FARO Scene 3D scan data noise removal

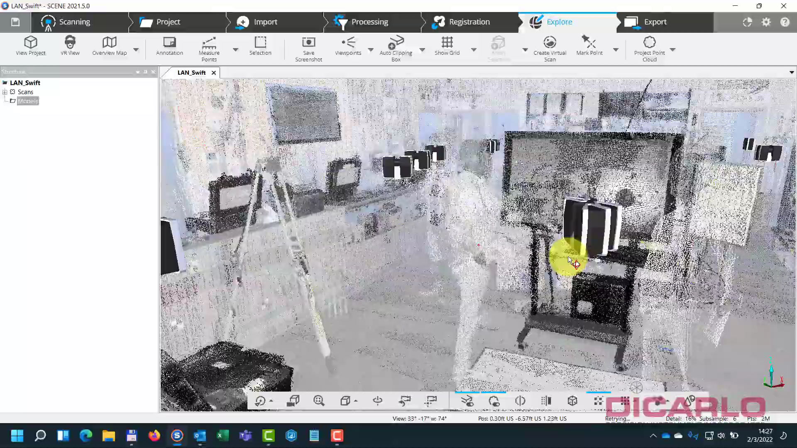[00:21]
but I was going to show you how I actually remove most of the noise that is captured by a scanner,
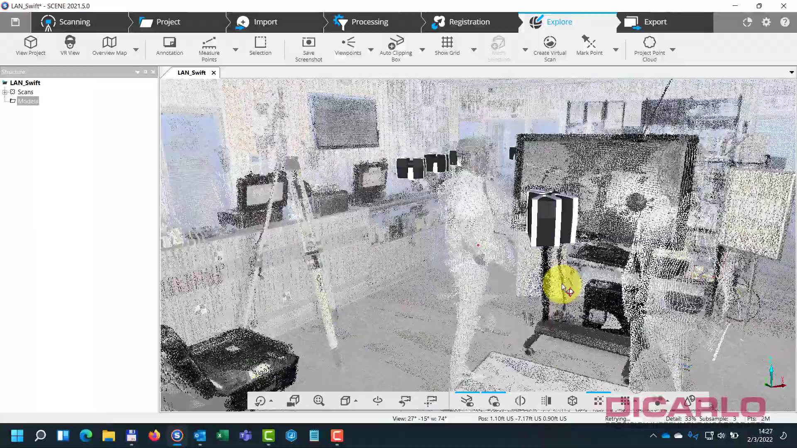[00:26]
regardless of the method of doing it.
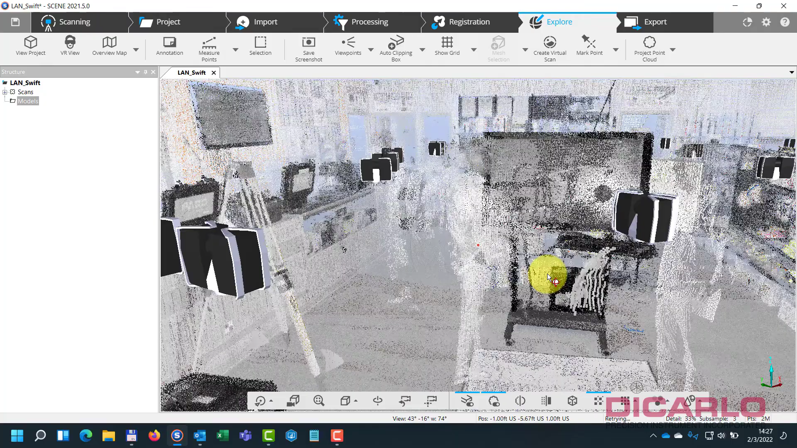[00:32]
Typically, you know where I'm going to go with this. I'll create a clipping box and maybe encompass the object or the person or the noise that's,
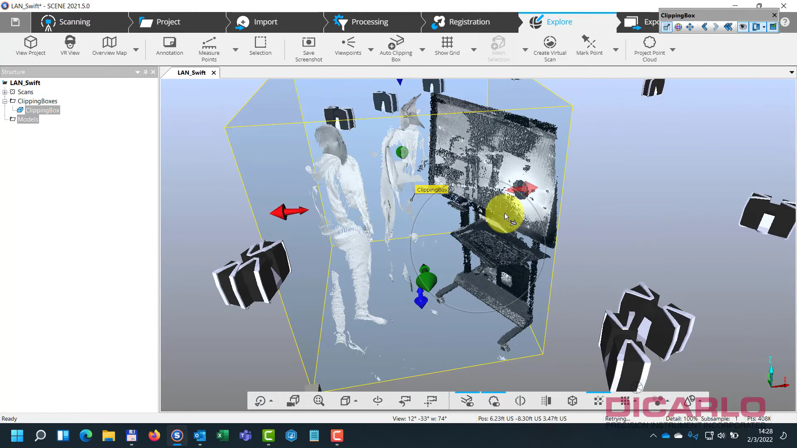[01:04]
there's this screen that's in the way and you, in order to cut off this person,
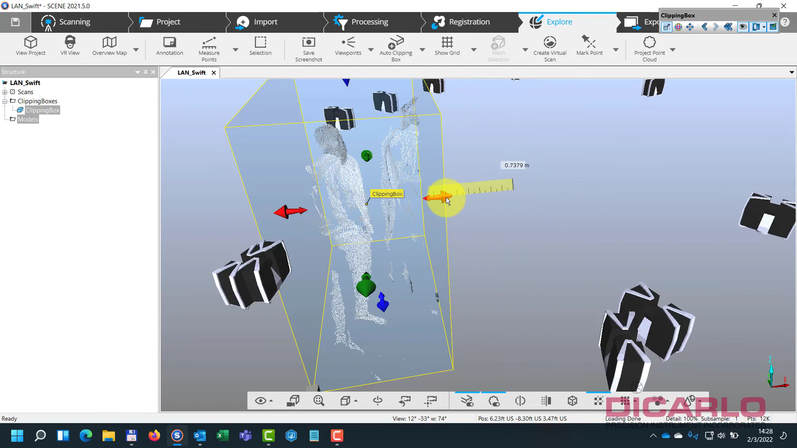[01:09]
you'd have to cut off just in this section and then you'd
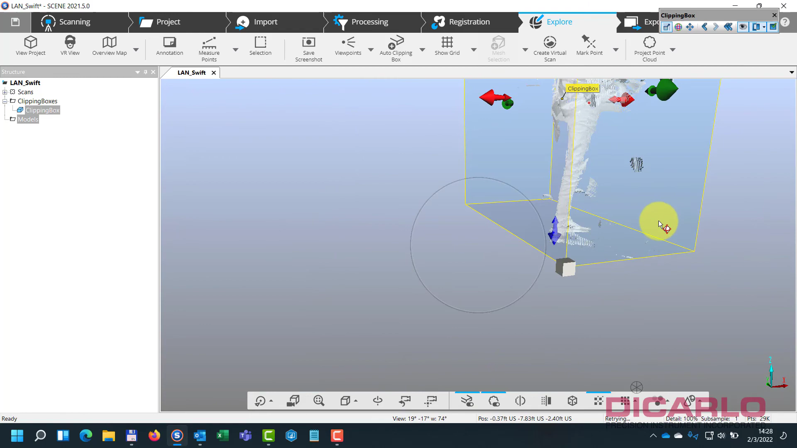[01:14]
have to create the brand new box and cut off somewhere else.
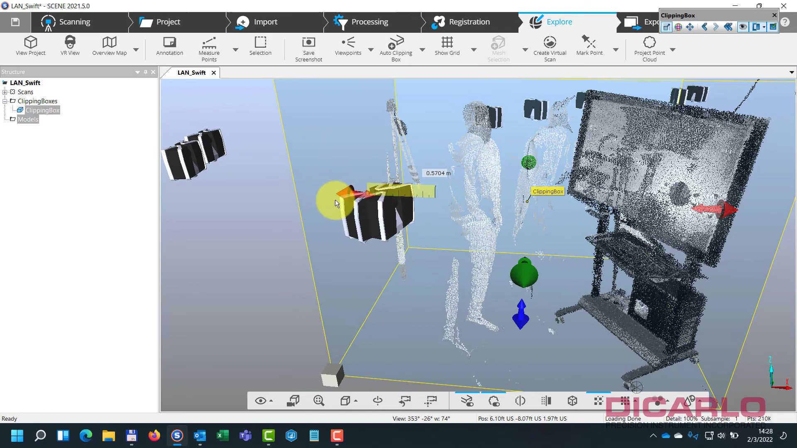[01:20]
What I found to be a very useful kind of workaround is,
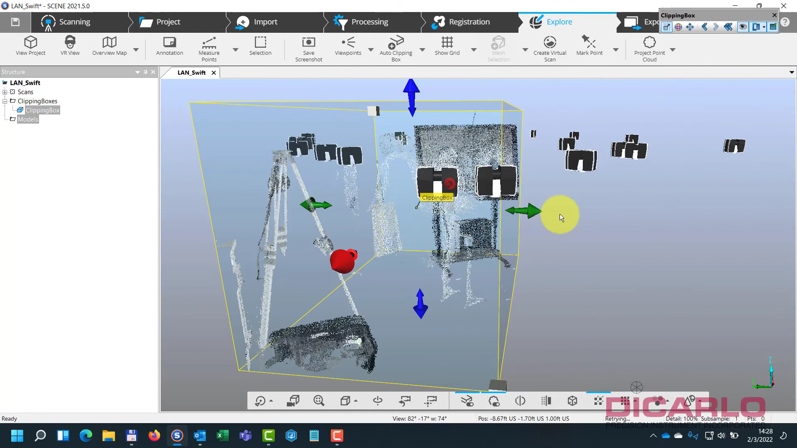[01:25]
you see I have the ground, right? I have the ground, I have the carpet, I have the mat over there.
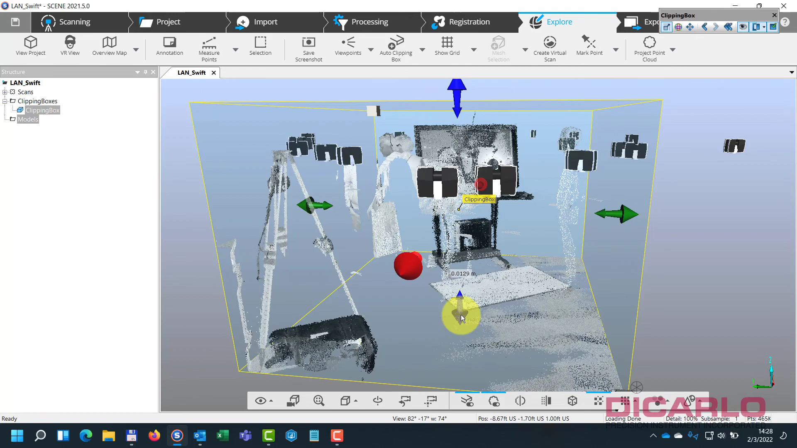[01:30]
I'll hide those, which means I am going to probably still have some noise in my scans,
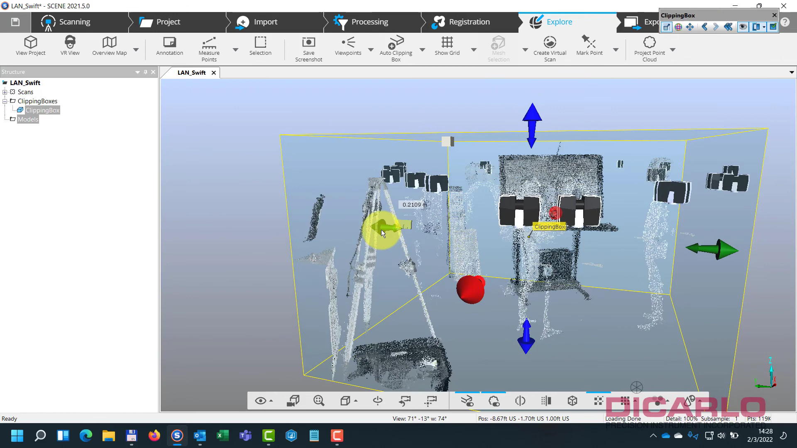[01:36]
but most of the noise will be just barely above
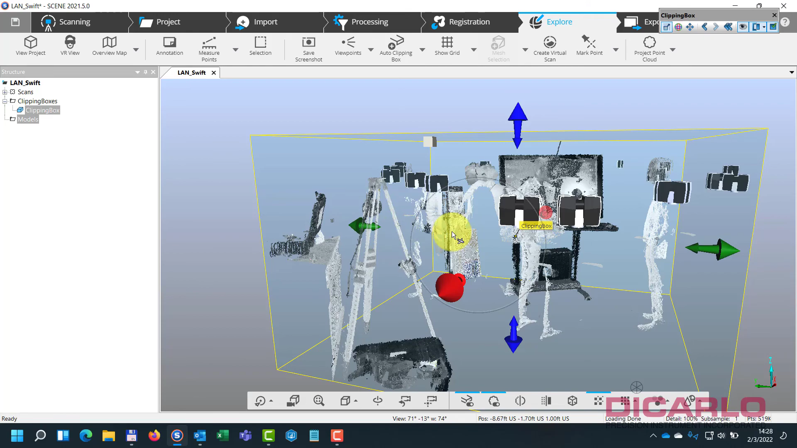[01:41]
the actual carpet or the ground that I scan.
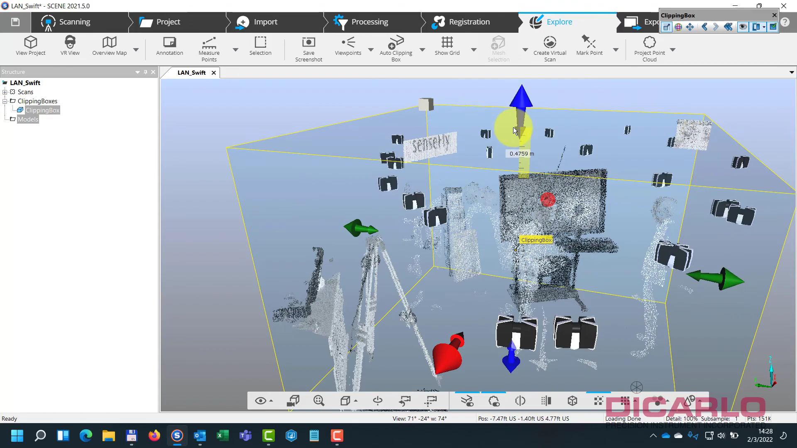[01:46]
Now, my clipping box, I will kind of eliminate.
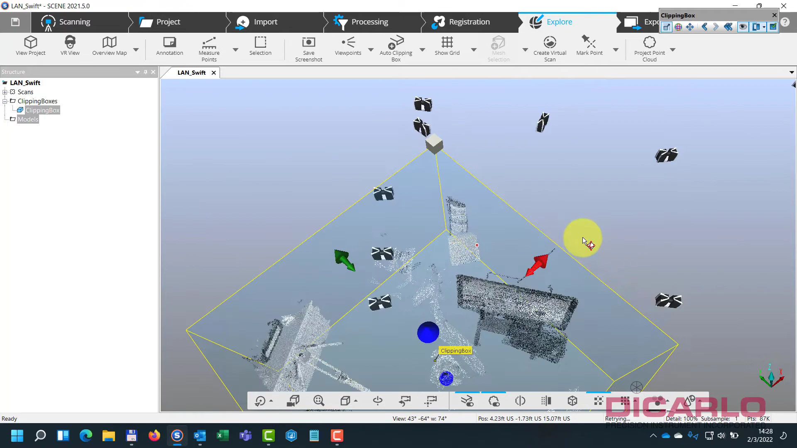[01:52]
I can see that there are certain things that I need to get rid of. And you probably already know where I'm going with this because this is,
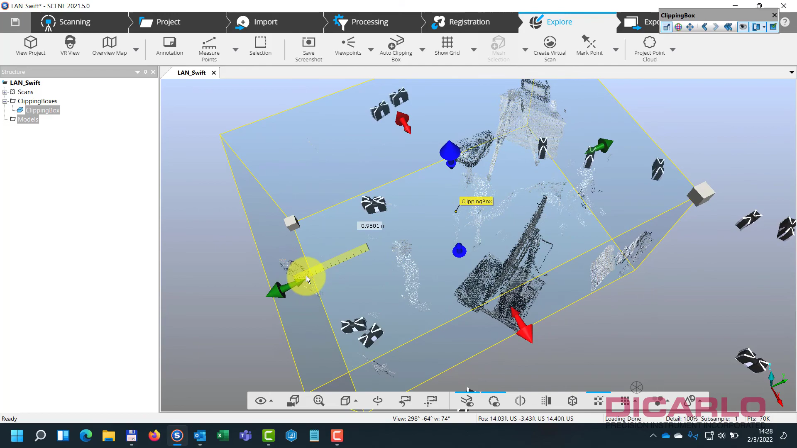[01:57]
but this is, it is a useful, useful way of thinking about how to remove noise.
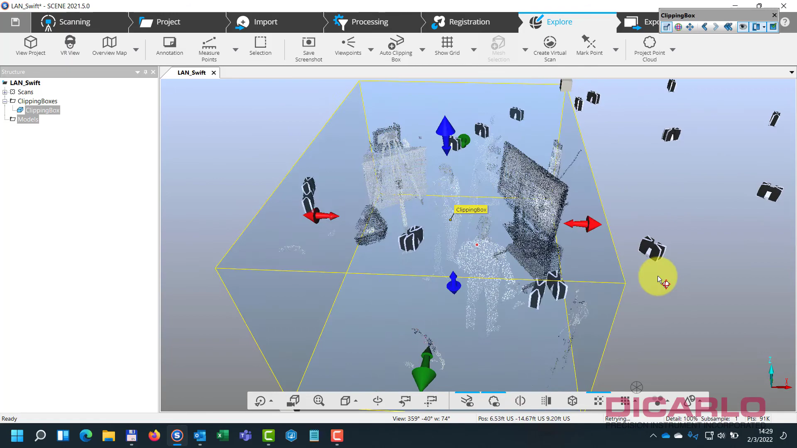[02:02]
So when I have the clipping box around most of the noise that I'm trying to remove, I will hit a little visibility
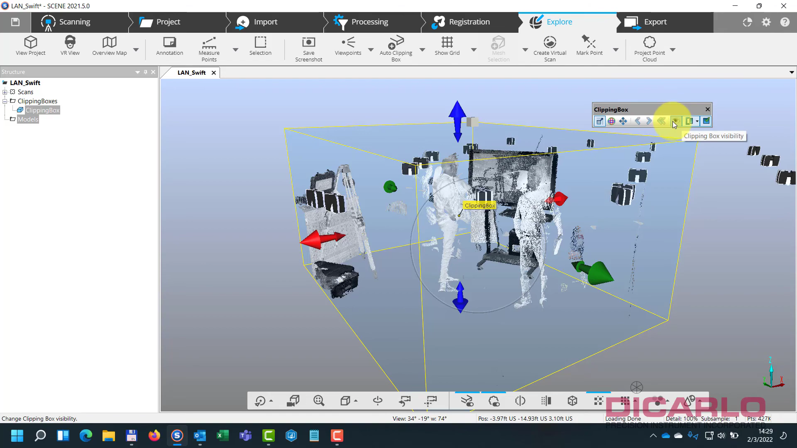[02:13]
icon so that it hides the actual clipping box so that it's not in my way.
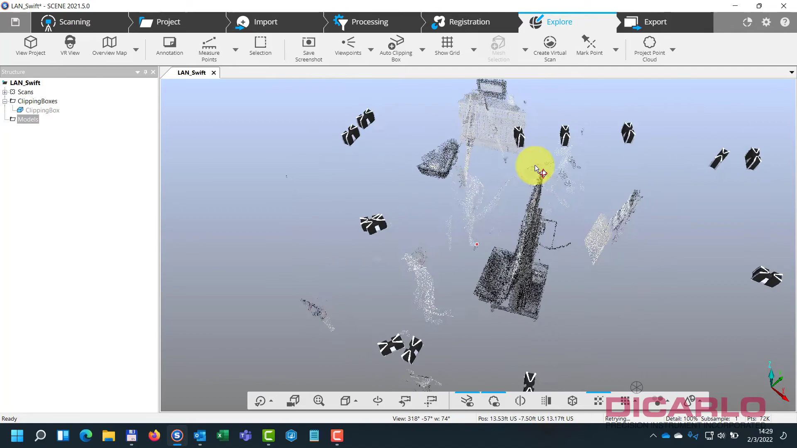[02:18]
And now in this view, I see most of the noise that I'm actually trying to remove over here, right?
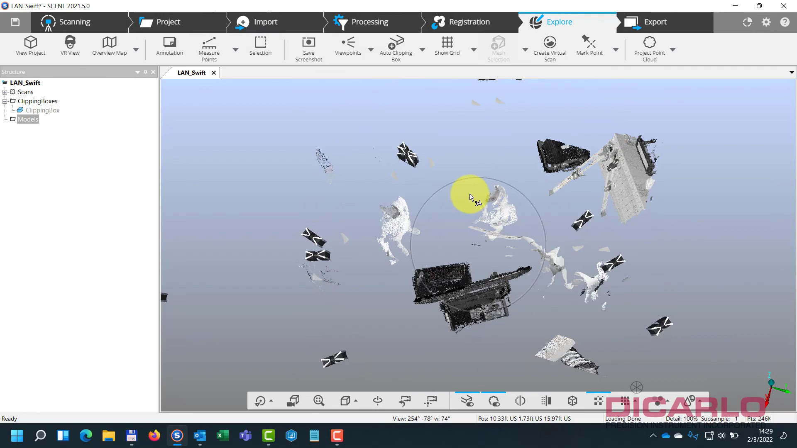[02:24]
And because the carpet is actually hiding,
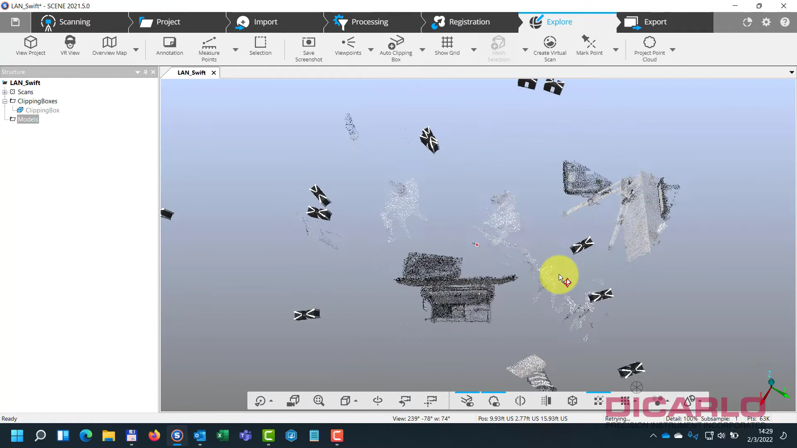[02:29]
that means I know I can clip with a 2D selection. So what I'll do is I'll hit the selection tool, go into the polygon and start clipping what I know is seen as noise. I'll double click to actually finish. I'm not sure what that is, but double click to finish.
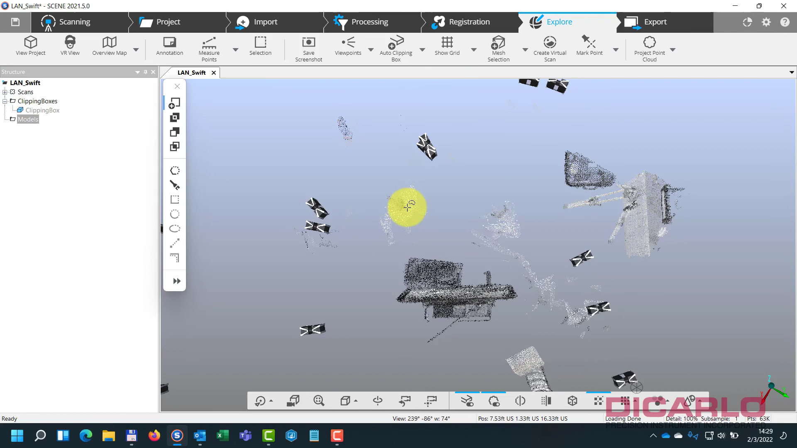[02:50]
You'll see that everything inside that selection is now yellow. So there we go. Now when I right click the selection and I hit the delete points option,
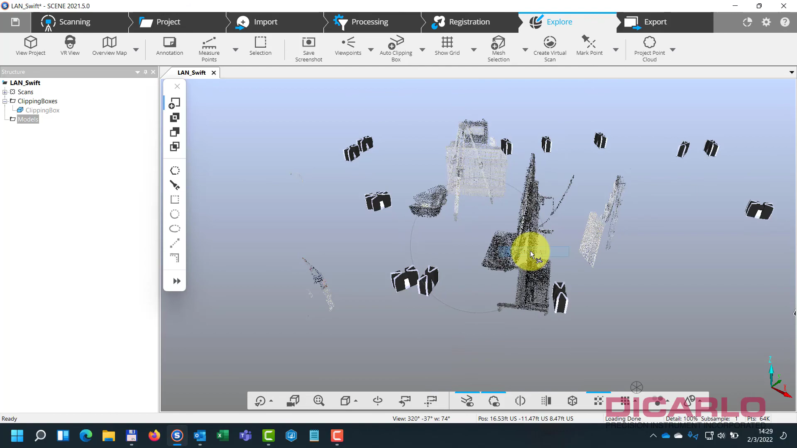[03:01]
those floating people or the noise is actually gone.
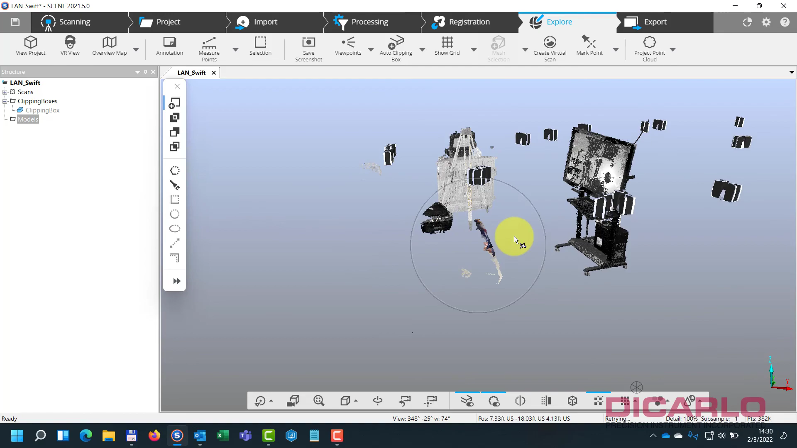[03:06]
Now when I bring back the actual clipping box, I have to bring it back with this, but now when I hide it,
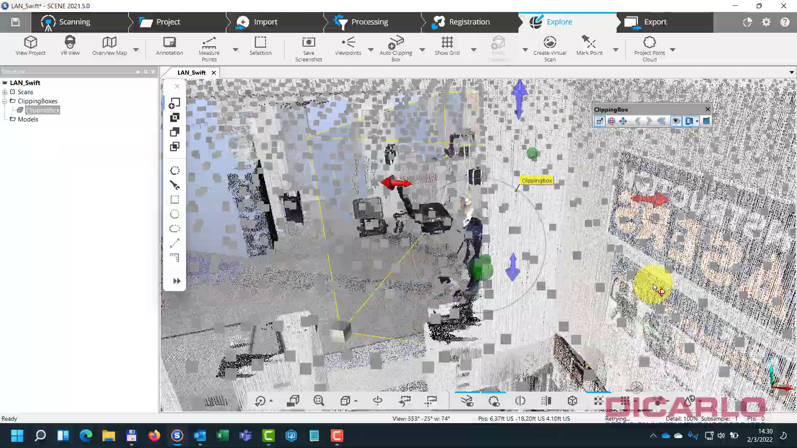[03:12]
you'll notice that these people are gone.
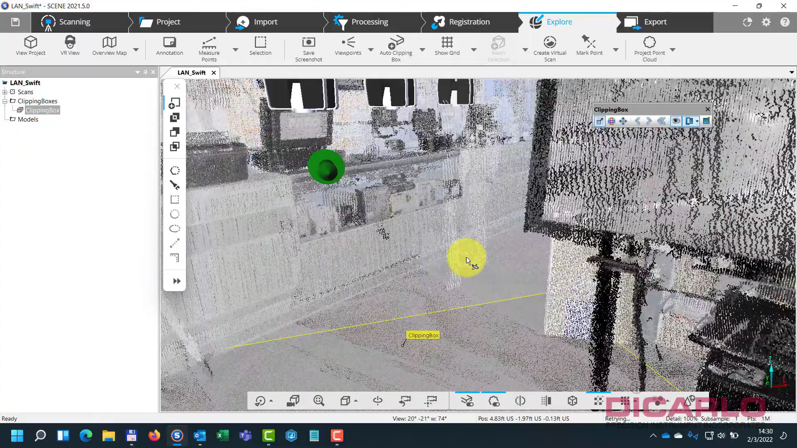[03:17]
And I didn't have to meticulously create a clipping box and then extend the clipping box functionality again further
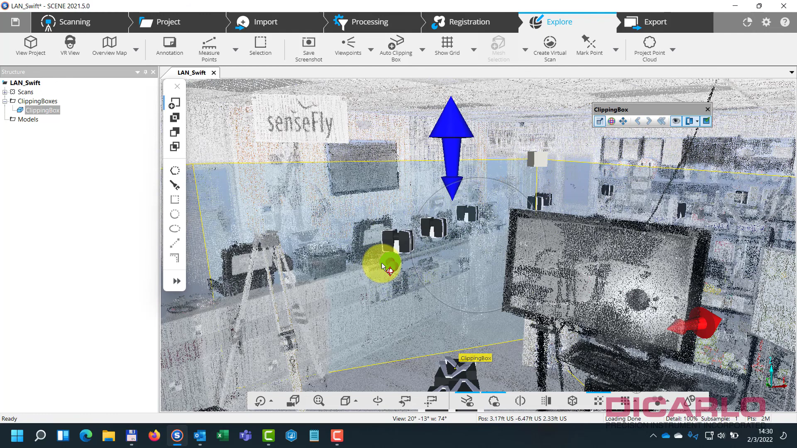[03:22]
and keep on doing what I'm kind of doing over here.
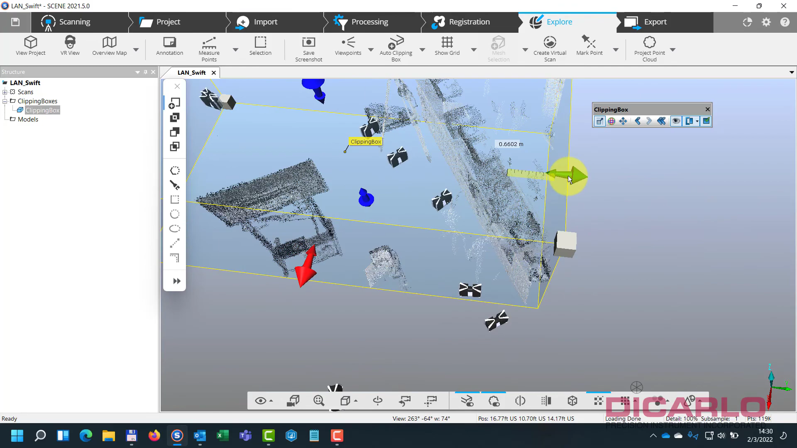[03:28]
But if somebody's, let's say, maybe leaning over the counter, you'd have to make a couple of boxes because you don't want to actually remove this person from having, you know, been over an object that you want to have in your scan.